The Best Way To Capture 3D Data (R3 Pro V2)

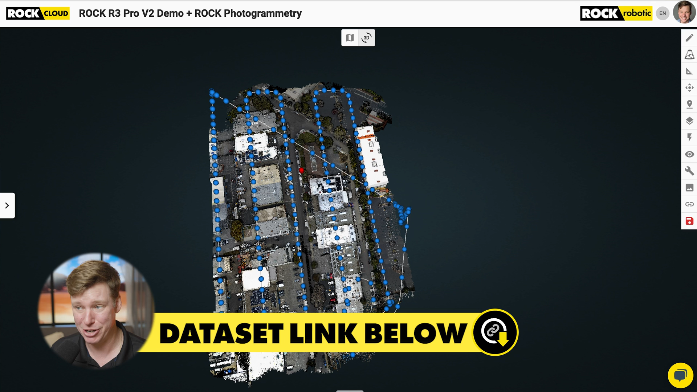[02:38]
you're seeing a bunch of blue dots in this data set. And what is that? That's the new Rock Inspect. This tool is gonna be pervasive across the entire platform for our SLAM and taking photospheres from the SLAM to do inspection,
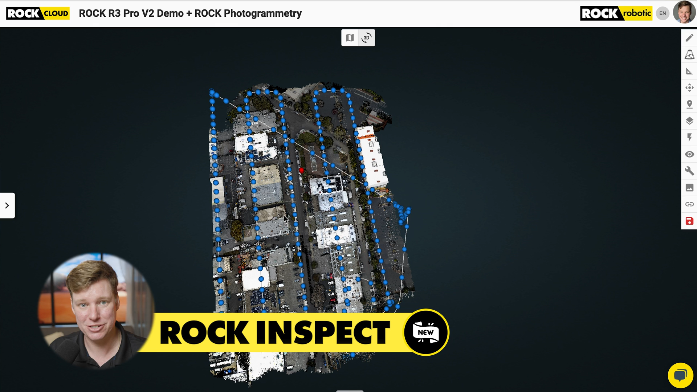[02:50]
and even mobile mounts and mobile mapping with Colorize Mobile.
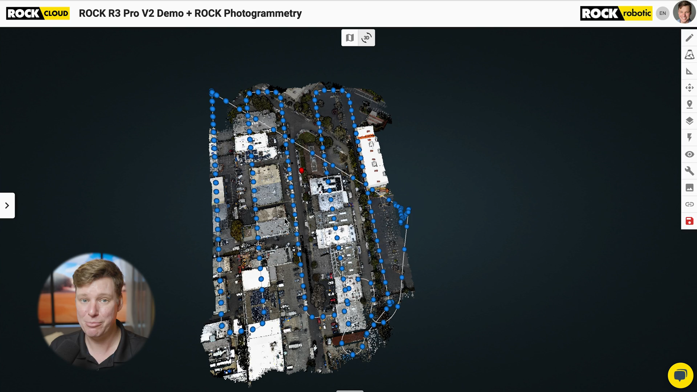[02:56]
There's a lot more to come with this, but basically, you can click on this now, and you'll see the photo, and we're gonna build a bunch of functionality and tools to handle the photos that are co-aligned with your lighter data to do visual inspection. So that's gonna be really cool. A lot more to come there. It's already built in, but you're gonna see a lot of new features coming out in the future on that. But now, let me take a look at this data set.
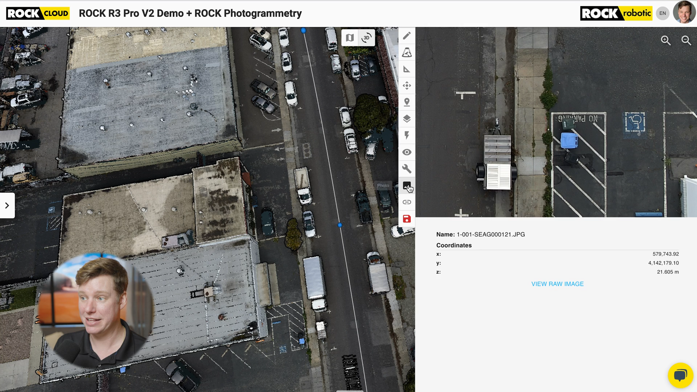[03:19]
So I said six things. So the first thing we're gonna look at is the colorization. And because of the more accurate Rock R3 Pro V2, the colorization is even better, because the underlying data is even better.
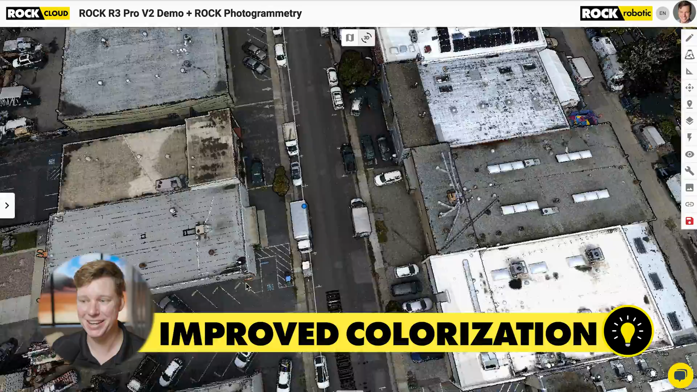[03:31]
So we can see things like this building wall, meeting the ground, is very precise.
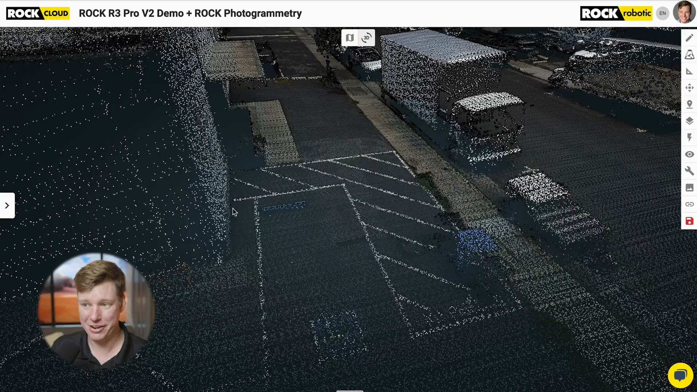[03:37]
Everything looks very clean. And that's really what you wanna see. You're not gonna see a bunch of seam lines or doubling.
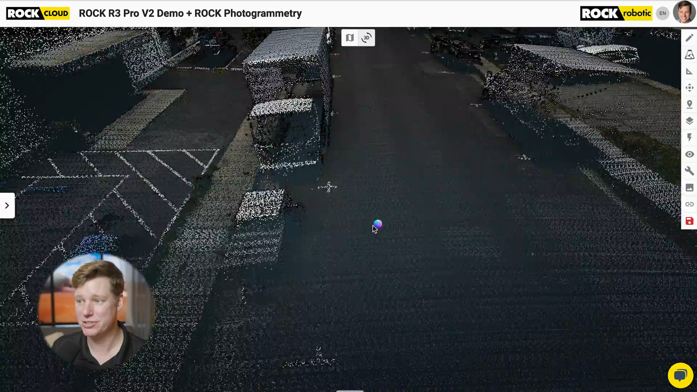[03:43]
It actually just, everything looks very well aligned, and very well colorized.
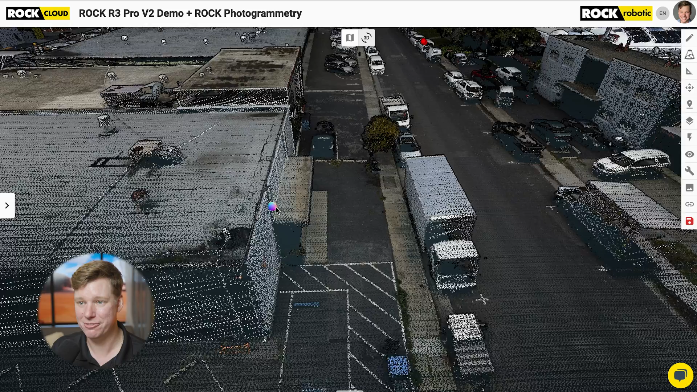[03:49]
And this translates into our Slam, colorized Slam products,
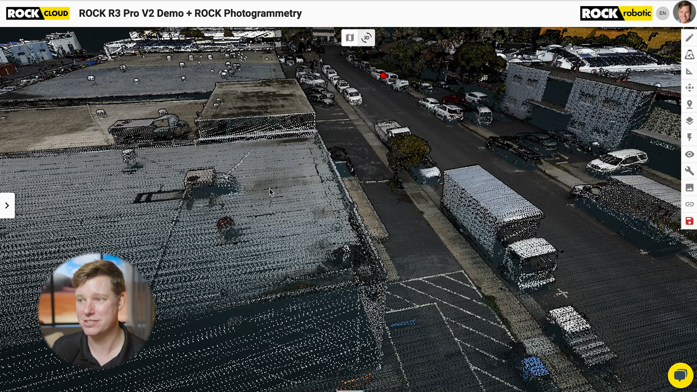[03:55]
as well as the mobile mapping and colorized mobile mapping. And so all of these products are gonna get
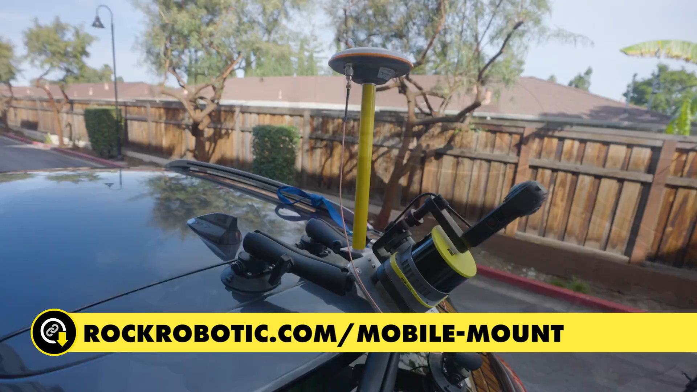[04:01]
a boost because of the V2 version of the Rock R3 Pro. And honestly, I love it. I think we're gonna be able to do a lot more cool functionality with the post-processing of the data
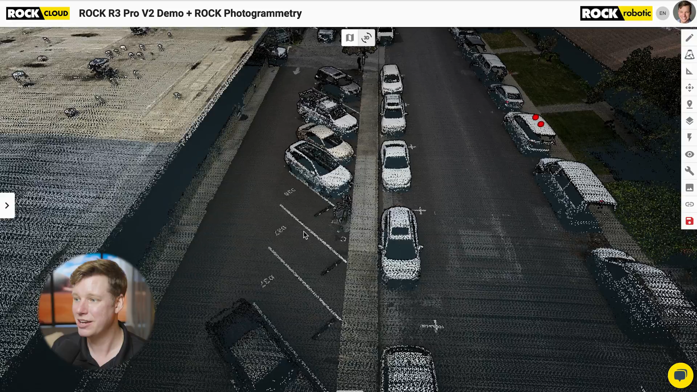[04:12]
because of this enhanced accuracy and how the alignment is working out.
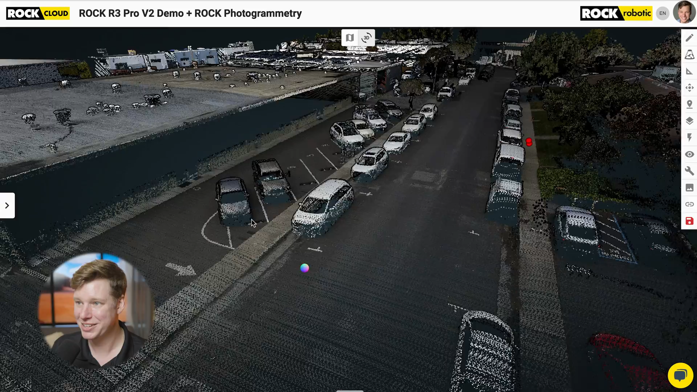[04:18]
But overall, it just looks pretty, guys. Don't you think? Yes. Yes.
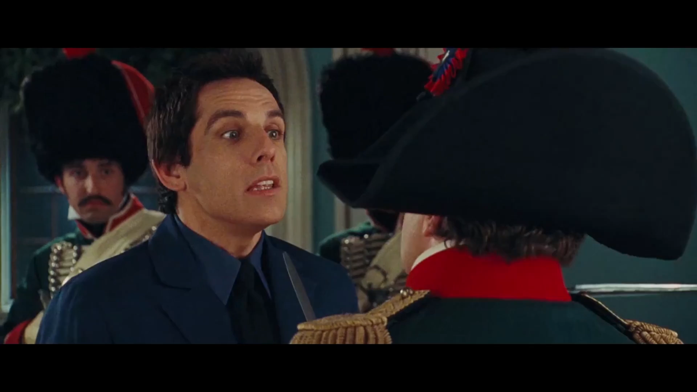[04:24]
Yes. Yes. Yes. Yes. Yes. Well, I can look at that all day, to be honest.
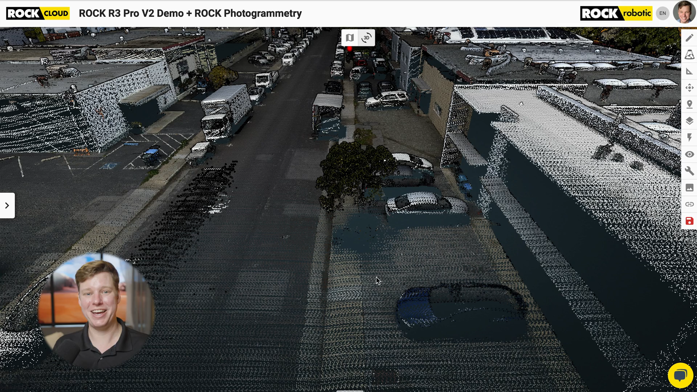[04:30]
But let's go on to the next thing, and that's gonna be the enhanced accuracy in corners.
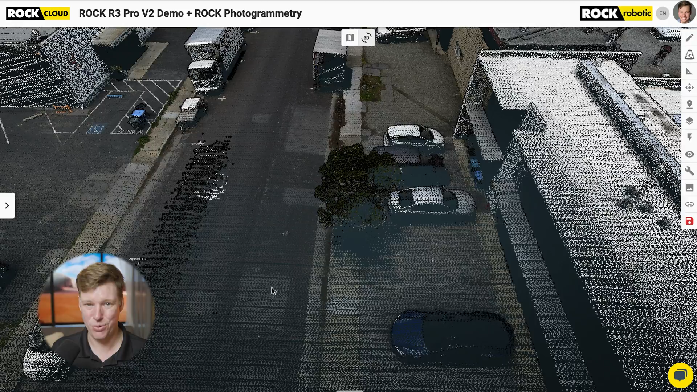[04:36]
Let me zoom out and switch us over to GPS time, and we're gonna start looking at corners of the data set.
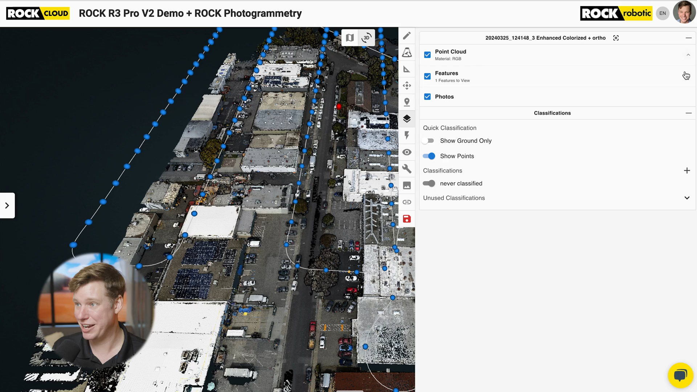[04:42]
So we can see in this data set, I left all the corners in, so I can actually take the GPS time slider and move it down.
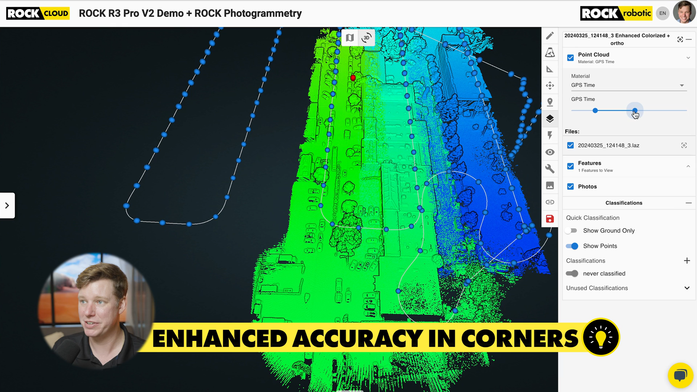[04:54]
You can see how it was flown, and we can see all those corners are still in the data set.
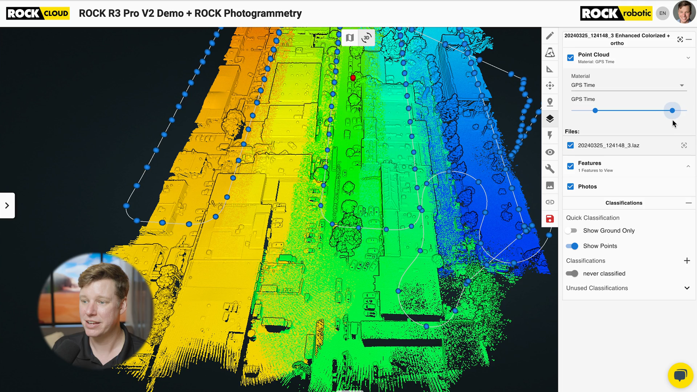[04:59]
And why don't I go ahead and zoom in. So right here, we got this greenish and the yellowish, yellow-orange and blue-green. And this corner is where two corners from this corner and this corner are gonna overlap.
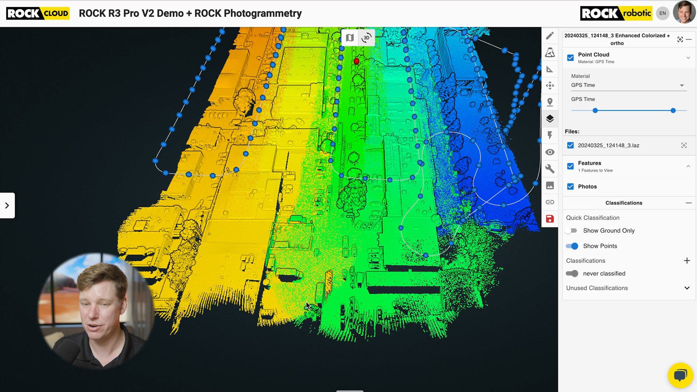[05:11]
And so with the V1 of the R3 Pro in Rock Desktop, we asked for our customers to cut those corners out. But we've done a lot of work on the IMU and the
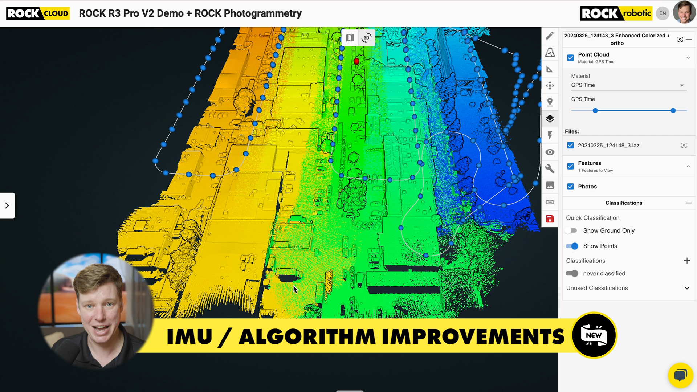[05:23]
actual algorithms that run on the IMU in order to get this result.
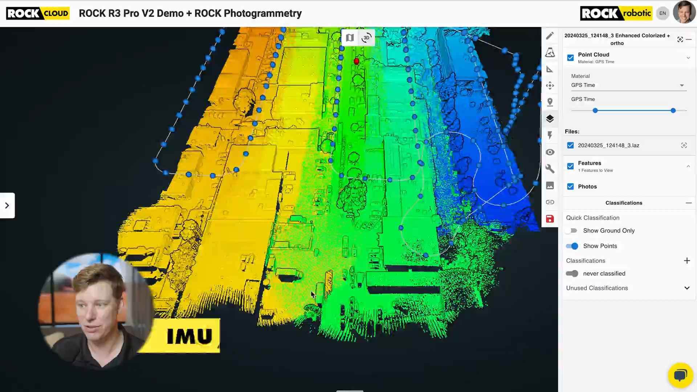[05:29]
So that's, let me show you, because it's pretty cool.
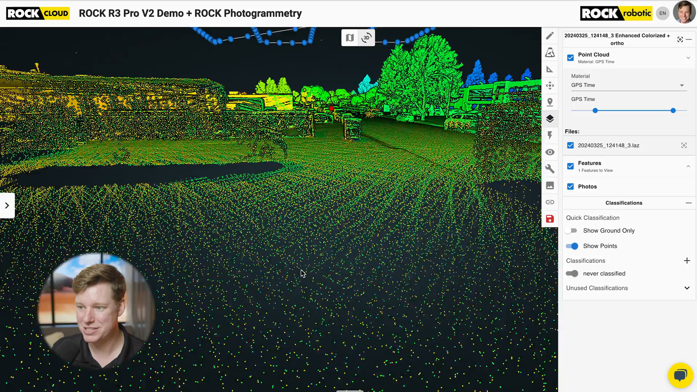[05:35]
So we can see the green and the yellow on the corner, and they are precisely aligned. So this is the high dynamics portions of your data sets. So with the V2, we don't have to worry about these high dynamics as much. Of course, there is a limit. You know, if you put it on a rocket ship and crash into a wall, yeah, it'll probably break down then. But for your normal flying patterns, you're gonna see a very,
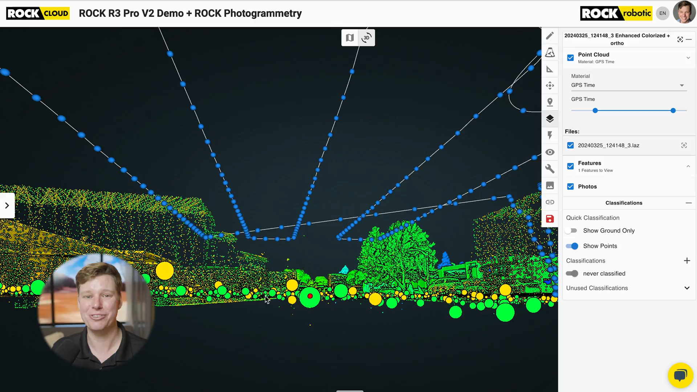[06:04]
very tight and accurate point cloud even when you're in those high dynamic moments. So that is really impressive. And it's gonna kind of translate to all over your data set in places that you didn't even know it. It's just gonna, it makes everything a little bit more accurate. And that's because of the work we did on the IMU as well as the
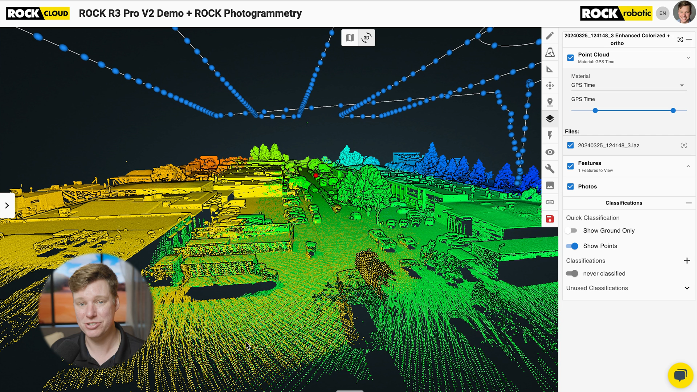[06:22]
GNSS and the onboard computer inside of your R3 Pro system. A lot of firmware upgrades went into this, a lot of tweaks in the actual algorithms, how these IMUs work, how the GNSS works, and how the computer takes all those data sets and brings them together. So that's number two.
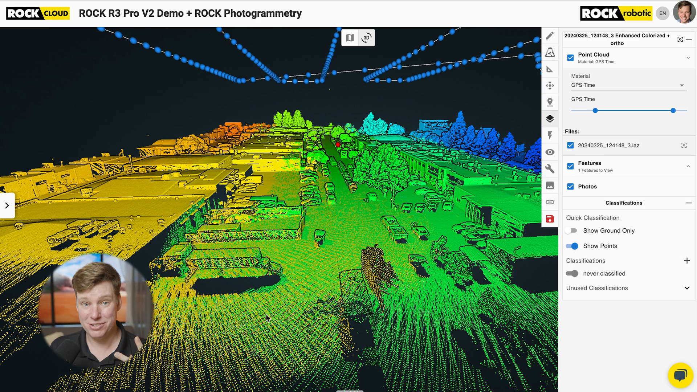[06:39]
So we got that colorization, looks beautiful. We got the high dynamics of these corners is looking very precise, very accurate. And then the next, I'm gonna bring this over into intensity gradient.
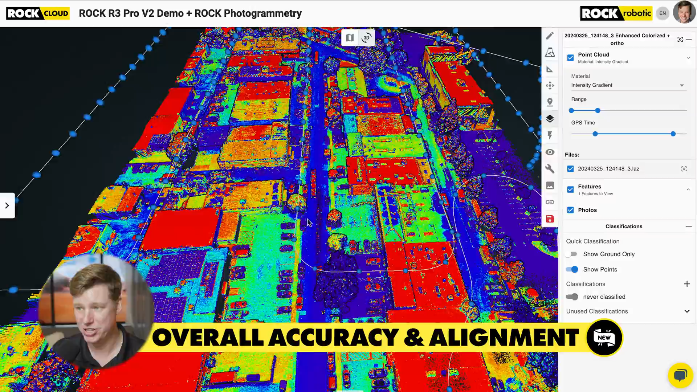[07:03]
So let's, let's zoom in on, I don't know, let me see. So we can see this is kind of the overall axis. This is 150 feet in the air. So we're looking at this.
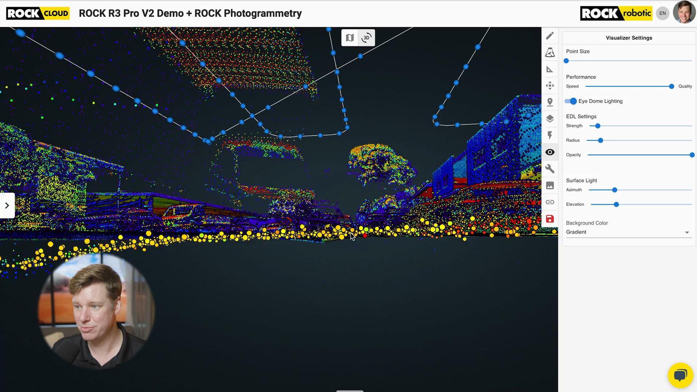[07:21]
I'm gonna zoom through it slowly so you can get a feeling for what it is. So we measure this. It was about 1.5 centimeters on average, kind of around the data set. And this is from 150 feet in the air,
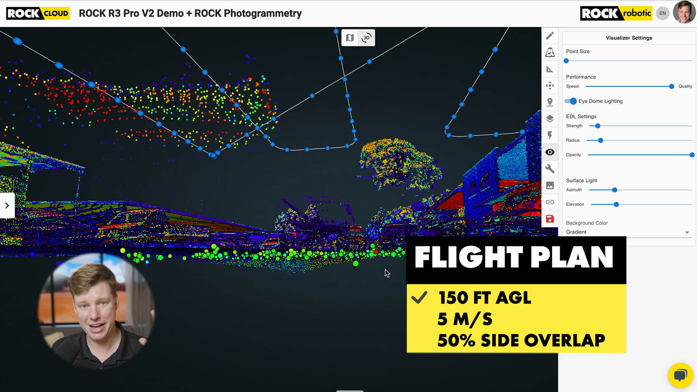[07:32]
flying at that 11.2 miles per hour, about five meter, it was five meters per second, and 50% overlap. And so that's what we're seeing. So that's the overall kind of accuracy.
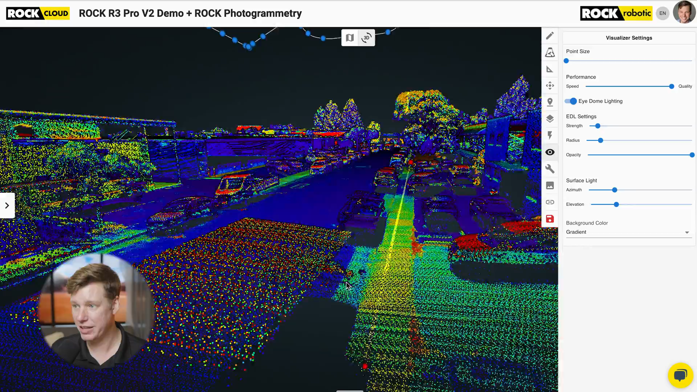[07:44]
And let me find a place that's gonna have the overlap.